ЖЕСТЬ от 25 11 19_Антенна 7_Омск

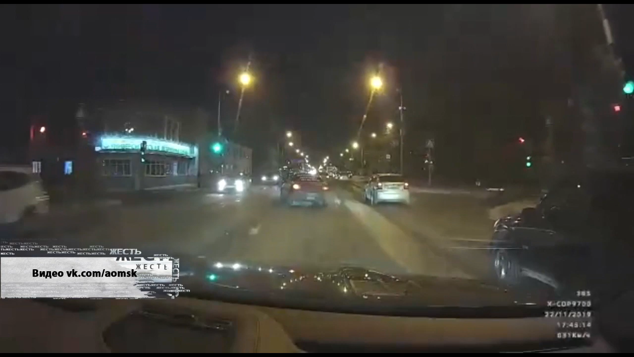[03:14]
Вот темная Тойота в объективе видеорегистратора как будто стоит в засаде, а затем ринулась на перерез встречному авто со спецсигналом. По данным ГИВДД, водителям транспортных средств оказали медпомощь на месте ДТП.